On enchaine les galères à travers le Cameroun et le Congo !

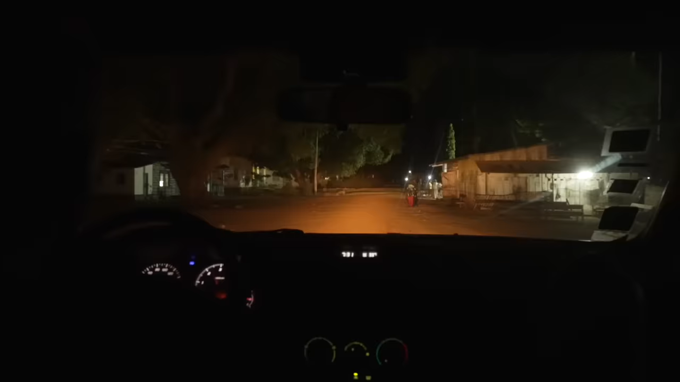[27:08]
noir On arrive à destination Et on n'a pas tellement les nouvelles qu'on voulait avoir
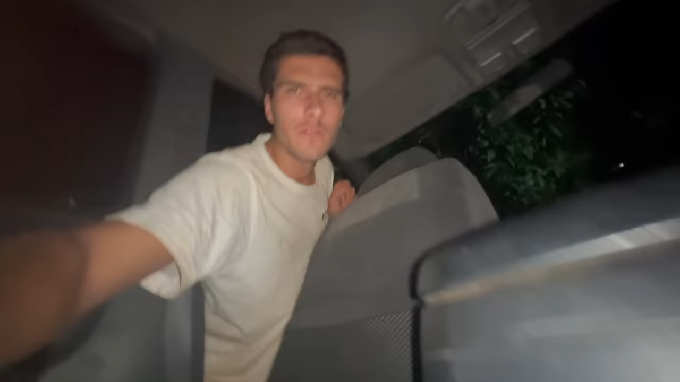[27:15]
Nous avons un petit contre-temps Le parc est fermé Parce qu'il y a eu un accident il y a quelques mois Et il y a un arrêté du gouvernement Qui interdit tout au risque de rentrer Michel a tenté d'appeler De négocier
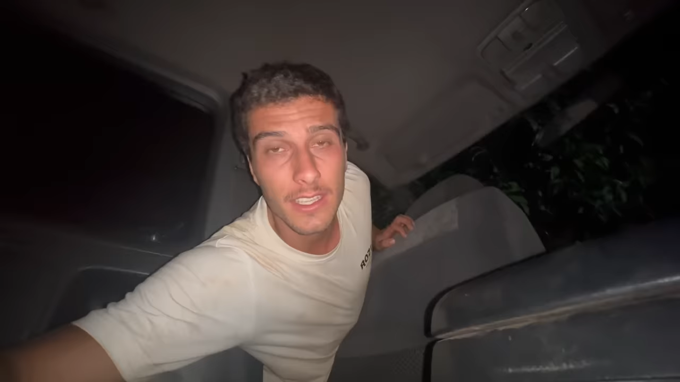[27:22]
Impossible Les gorilles Ce n'est pas pour le Cameroun
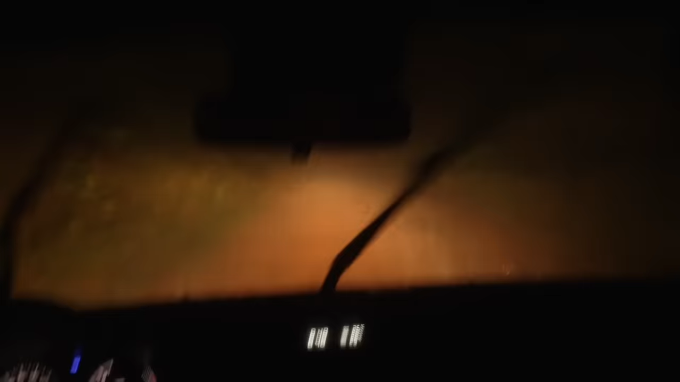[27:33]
Pas trop de choix On doit faire demi-tour Pour retourner à Kiriby Sous une
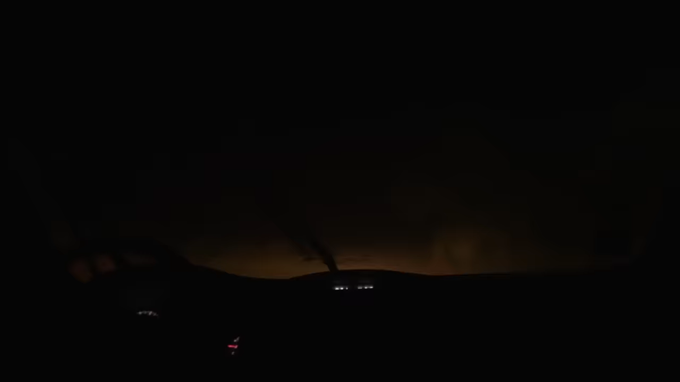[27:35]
vraie pluie tropicale Le
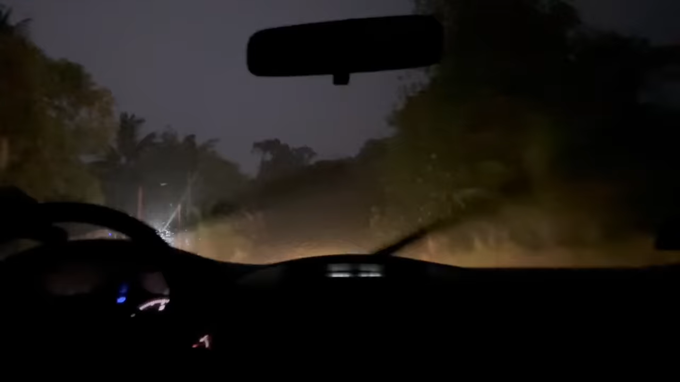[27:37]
ciel se déchaîne C'est la première fois qu'on vit ça avec Robin Et c'est vraiment impressionnant
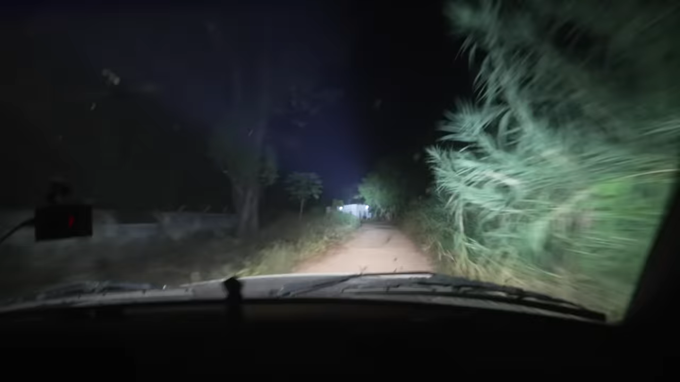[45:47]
Comme on l'a plutôt sur le toit de la voiture Et qu'on veut absolument prendre une douche On essaie de trouver un hôtel On est dans une ville
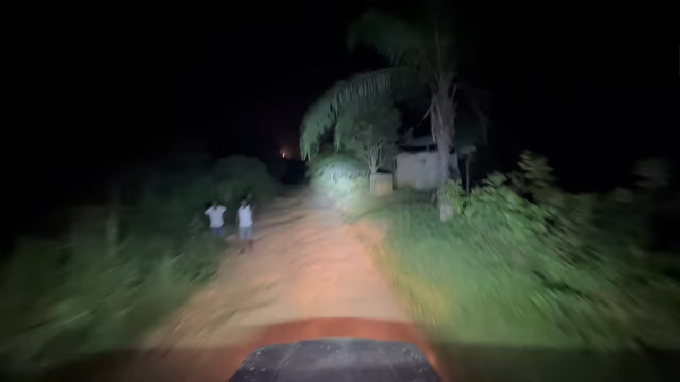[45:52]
industrielle Et c'est dingue Donc là on essaie de trouver l'hôtel L'hôtel d'endu C'est pas évident C'est par là, avant c'est là